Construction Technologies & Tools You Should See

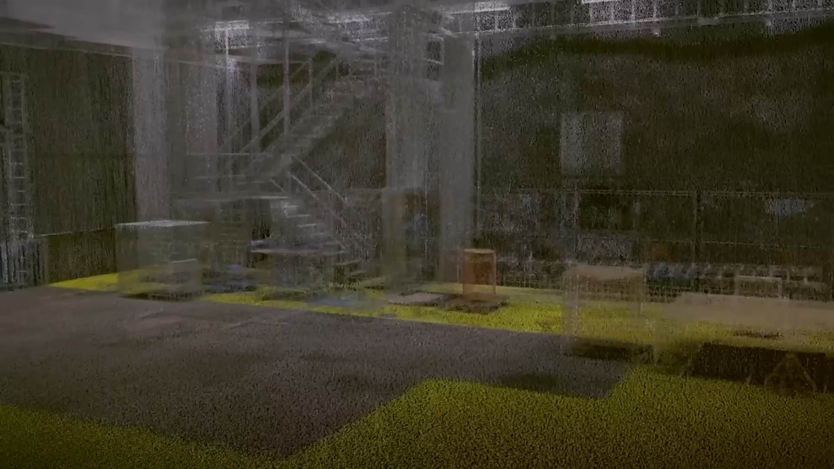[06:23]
Many building projects demand exacting scanning.
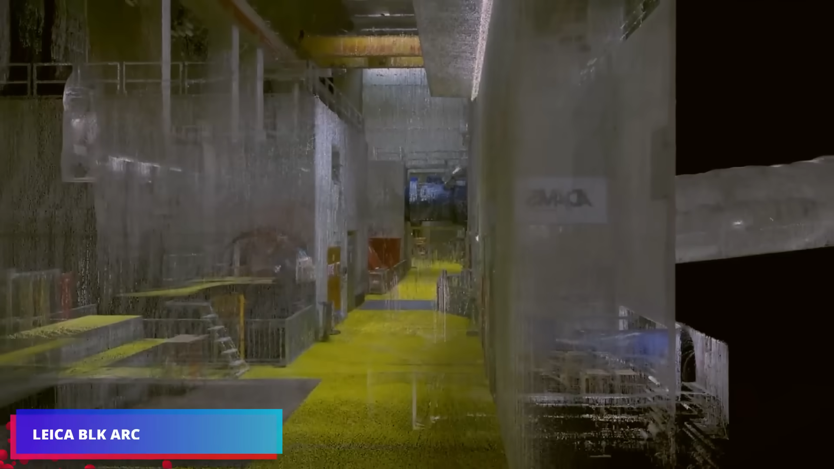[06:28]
Fortunately, one can assign this chore to a robot. Consider the famed Boston Dynamics robotic dog.
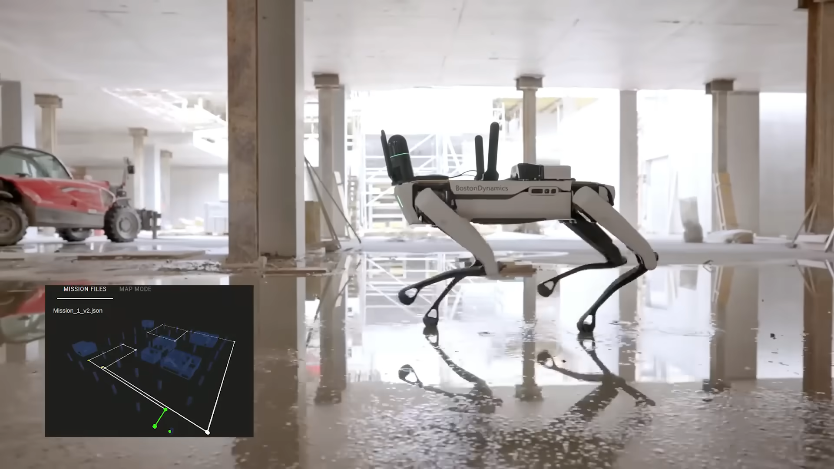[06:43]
Scan results stay in its memory for up to 24 hours.